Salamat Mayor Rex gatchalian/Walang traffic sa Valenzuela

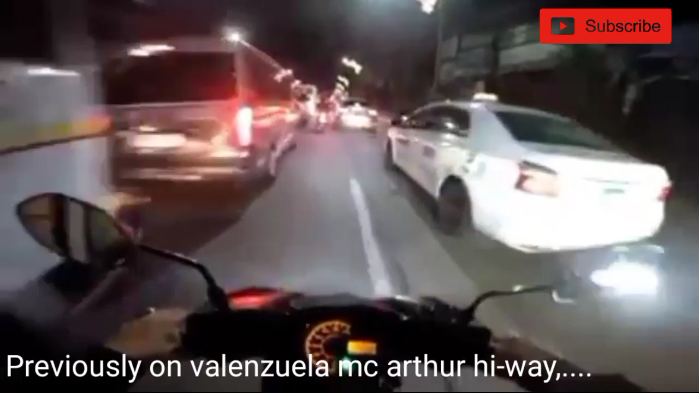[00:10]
pabbala kan tayo eh walang masyadong traffic ito ay dumaan
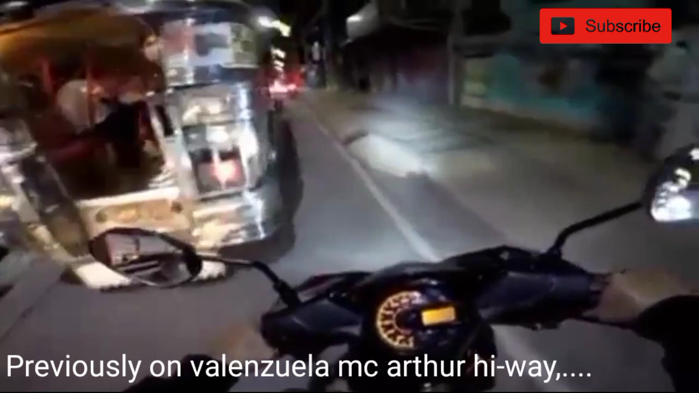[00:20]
wala namah masyadong traffic sakto lang yung traffic nya dito hindi ganon ka traffic ano lang ah minimal
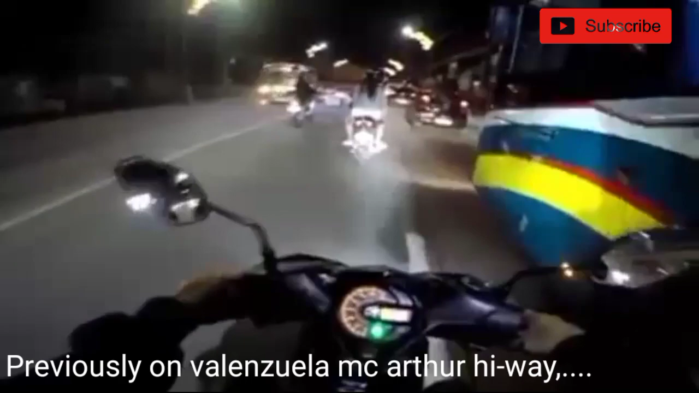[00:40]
hindi yun yung katraffic dito maluwag na maluwag dito nakakita nyo naman sidewalks na dumadaan yung mga kapwa natin rider
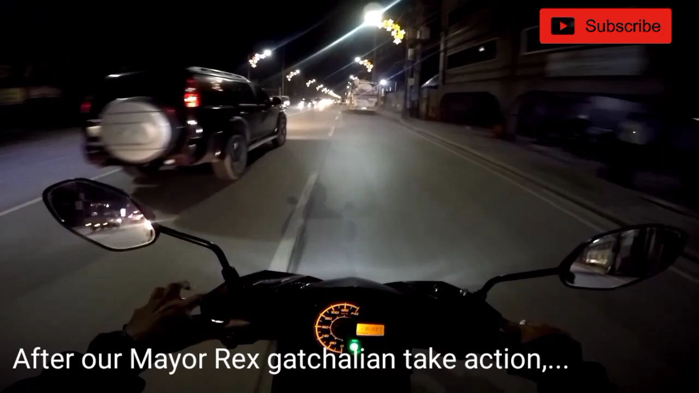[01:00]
kapal luang ng back up to highway sabi Tarap mag-motor, wag yan nito Smooth na yung smooth lang
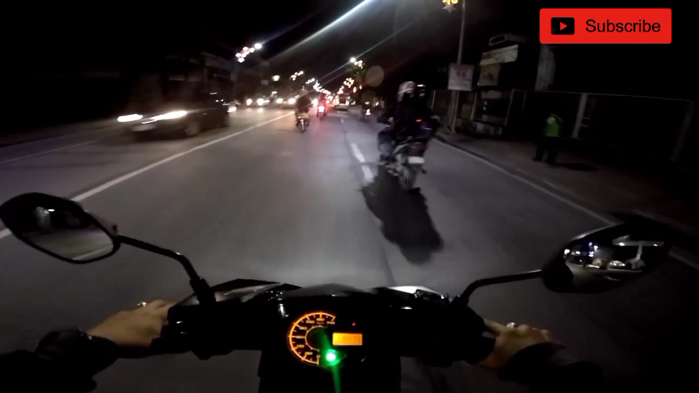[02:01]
So, yun, kung mapapansin nyo Napakaluang nung MacArthur ngayon Oras natin 7pm So, most of the time nalaga Pag umuwi ako, nung mga narang araw Sobrang traffic dito As in, sobrang traffic talaga At kung nabalitaan nyo May nadesgrasya pa nga malapit sa may SM Ball, so patay yun Kasi Kakasingit siguro Sobrang traffic Gusto na makauwi nung Capua Rider natin Yun Ah, nadesgrasya sya
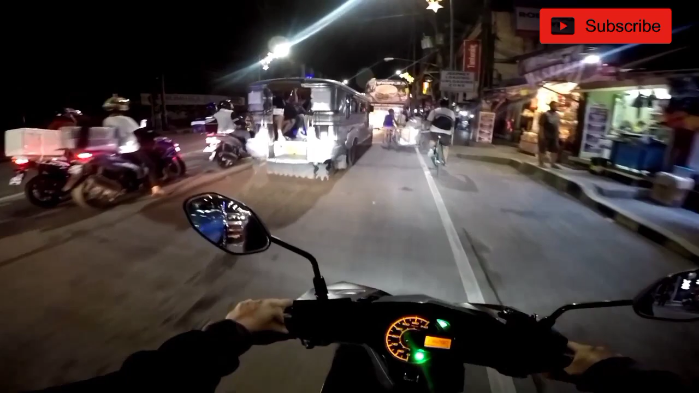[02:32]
So, yun Ito yung stop right kasi Kaya traffic Napakaganda nung ginawa ni Rex Gatchalian na to Ni Mayor Rex
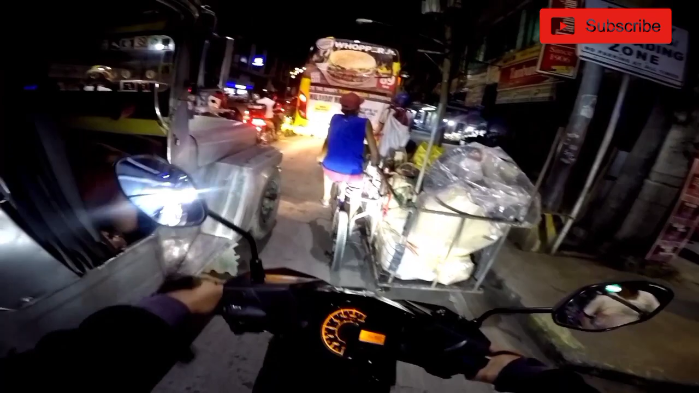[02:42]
Kasi yun, laking tulong Baga Safe ka makauwi Mabilis Tsaka iwas Disgrasya talaga Papakita ko rin sa inyo Yung NLX Kung Paanong Proseso doon Kasi dire direto lang Yung mga sakyan To ngayon So, nasa karawatan tayo Ngayon Ito kaya traffic Stop right to
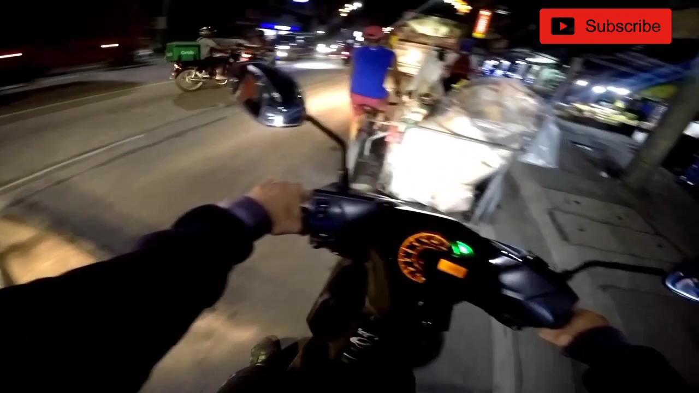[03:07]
Naka Ano lang Overwhelm lang kasi
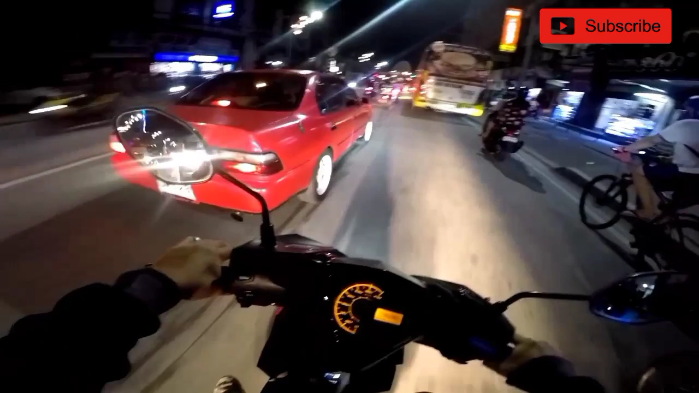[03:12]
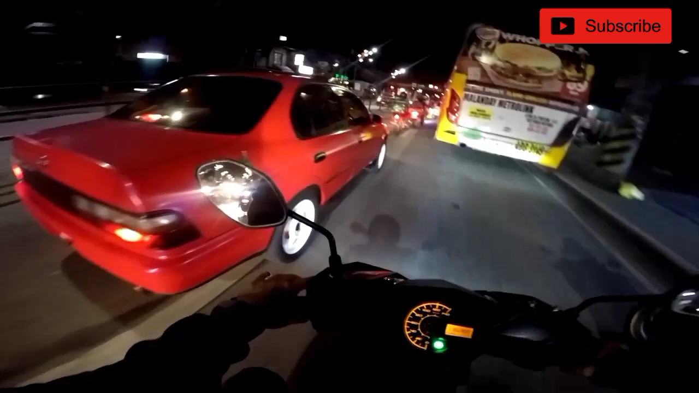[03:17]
Nakapanibago Na Ganto kalawang yung Yung Mga Arthur Dito sa Valenzuela
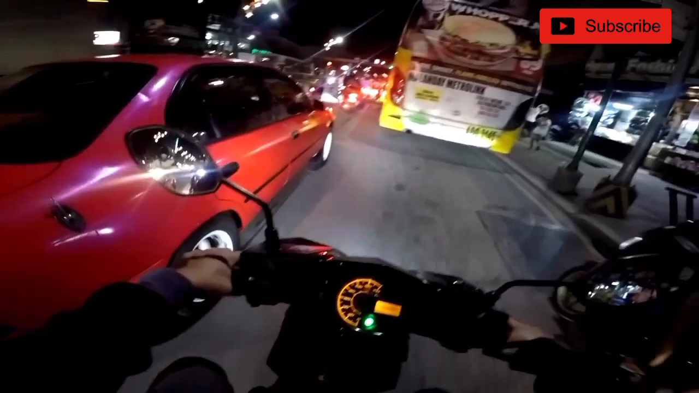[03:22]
Baga Hindi ka stress Umuwi Hindi ka mong problema Sa traffic
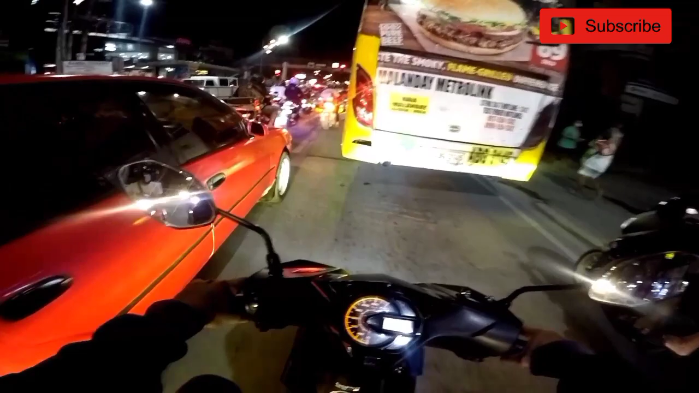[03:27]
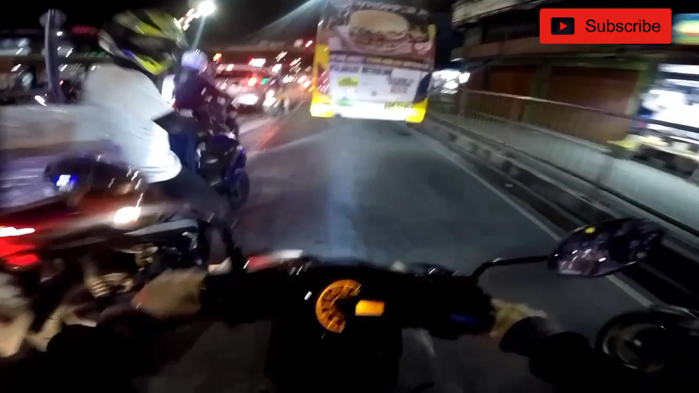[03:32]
Ayan, nakita niyo naman Ang skip ng Dahanan dito Kaya hindi talaga Approved na Magkaroon ng Laman yung isang lane Na nangyari Nung nakaraan Kaya nagalit si Mayor Rex Kasi Halos i-occupy na ng Traffic Nang papasok na NLX Yung isang lane neto As in Sobrang traffic So, ngayon Papasok tayo dito sa NLX Papakita ko sa inyo Paano yung proseso Pagpasok ng mga sasakyan Dire-direcho lang sila Kasi may Isilipan dito Pero hindi tayo Pasok na NLX Siyempre Papakita ko lang sa inyo Sa upper view
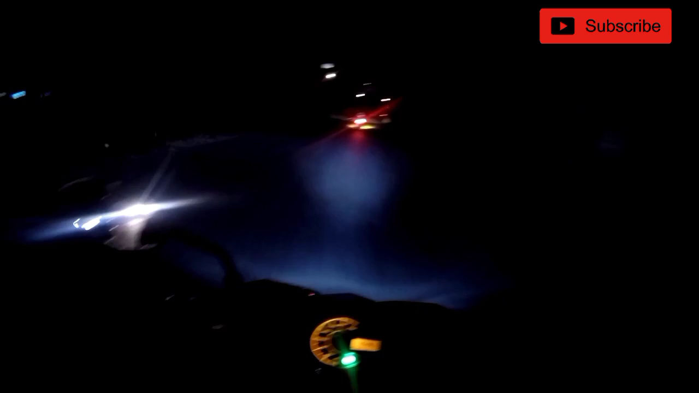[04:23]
Papakita ko sa inyo Na napagad doon Ginawa ni Mayor Rex Gatchal yan The best talaga Mayor mga Gatchal yan Dito sa Balinsuela Nandito na ako Since birth So, alam ko yung Ano rito Mga Patakaran Ay, nakita nyo Dire-direcho lang Kaya, nakita nyo Mga sakyan dyan Dire-direcho lang yan Dahil bawal sila Maningil dyan Yan ang Contactless
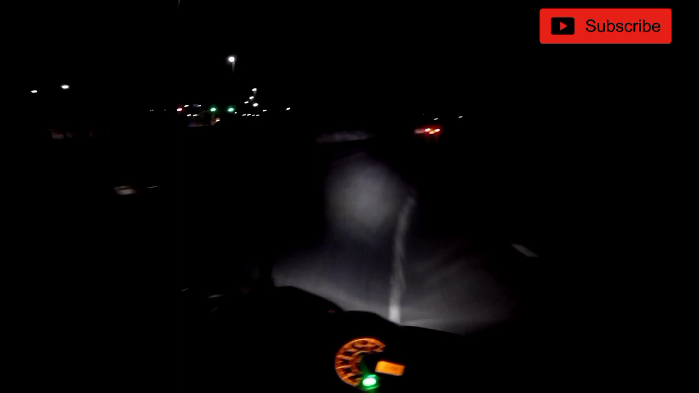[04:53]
Yan ang Talagang Cashless Wala, sorry May bankingan tayong Konti rito So, yung Umapansin nyo Dire-direcho yung sakyan dyan Yan, yung Side na yan Itignan pa natin Sa may upper part yan Merong tulay dito eh Medyo madilim lang Pero Yan, makita nyo Dire-direcho lang Yung sakyan dyan Walang binabayaran Ni piso Dire-direcho lang Pati paglabas mo dito Pag dito kayo lalabas Ng ano Enlex Wala rin babayaran So,
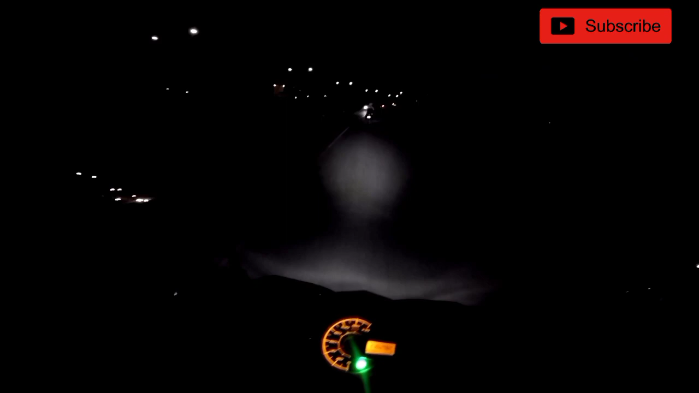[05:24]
problema na ni Enlex yun Kung anong gagawin nya Pati natin dito Sa may tulay
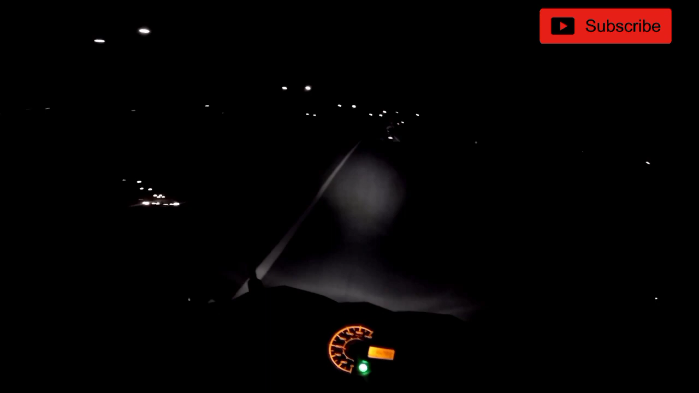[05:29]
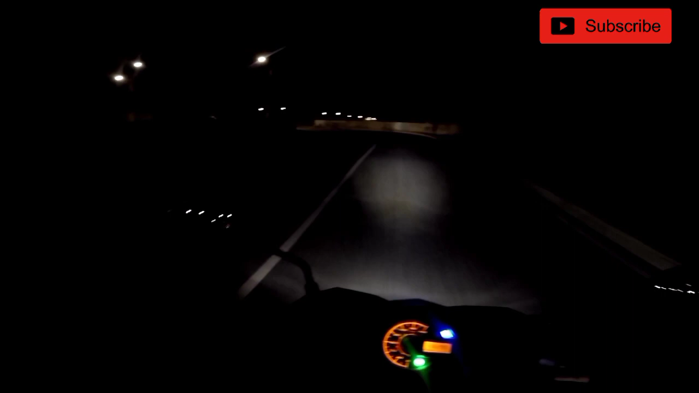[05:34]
So, yun Dito tayo Sa may ibang Dan taas Marami nagbabike dito eh
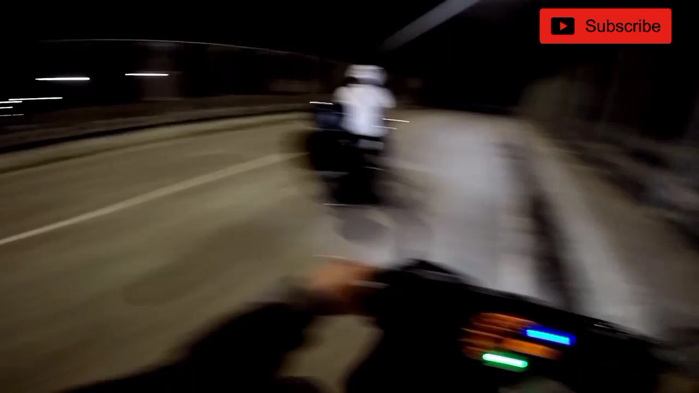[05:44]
Ayan Ano, makikita nyo Open, open yan Ba Itak sa kabila Ayan o Bali Magta-traffic lang talaga Sa Stoplight Siyempre Normal yun Pag na-red As in Napakaluwang Napakaswabe mag Ano ngayon Bumiyahi dito
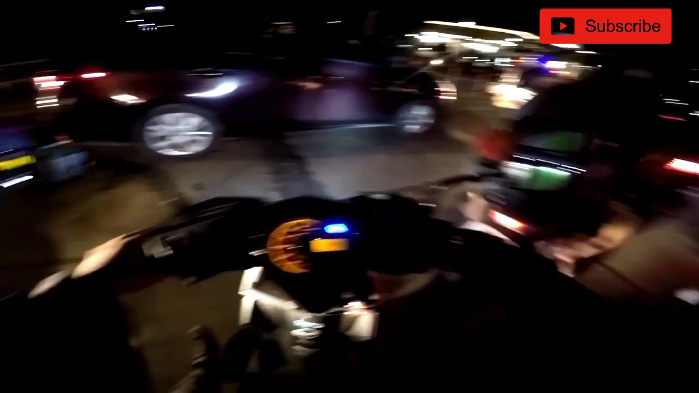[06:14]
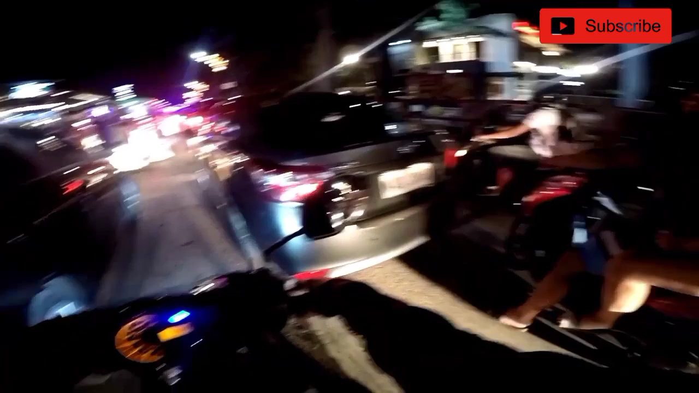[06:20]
Baga walang Kay stress Stress Ayun o Napakarelax lang Kung mapanood nyo yung video Kung naran Napakasikip Halos sa sideways Na Sa sidewalk Na dumadaan yung Ano Nung kapwa na ating rider
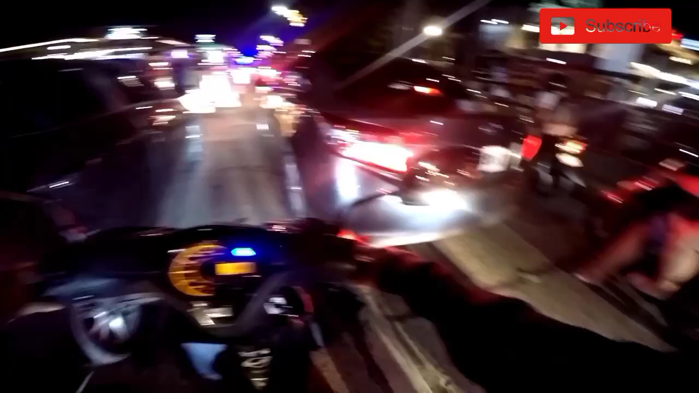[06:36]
Which is Ano Napakahirap sa part natin Kasi napakadelikado nun
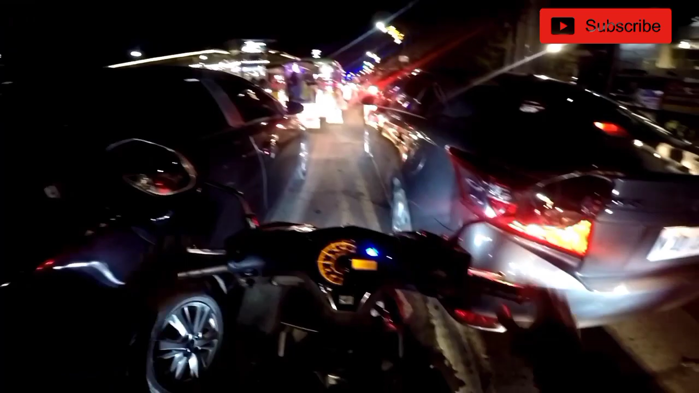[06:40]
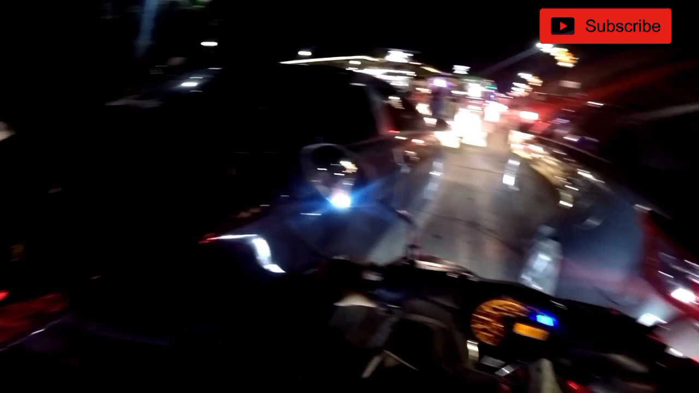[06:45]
May soundtrip pa sa ligod natin Diba Gando talaga ang Venezuela nun eh Walang ka Traffic Traffic eh Makikita nyo Swabe-swabe lang
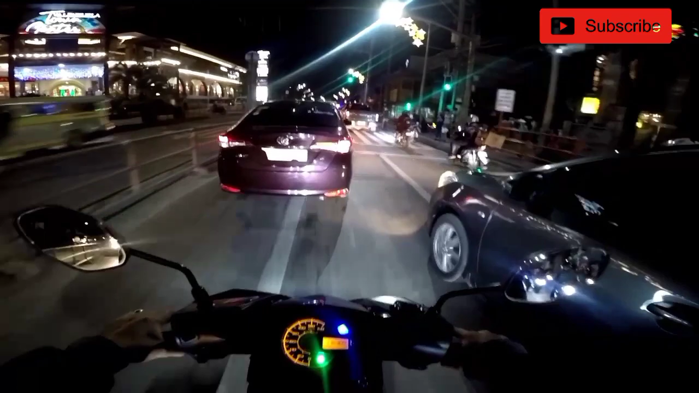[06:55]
Diba Maka tayong problema Walang traffic Di masait sa banks Smooth na smooth lang Diba Ito Dati Nung Open yung Enlex na yan Nako po Alos magkabungguan Na yung Mga sakyan dyan Sobrang traffic Imagine nyo yun eh Three lanes yan Pero napaka traffic Sombra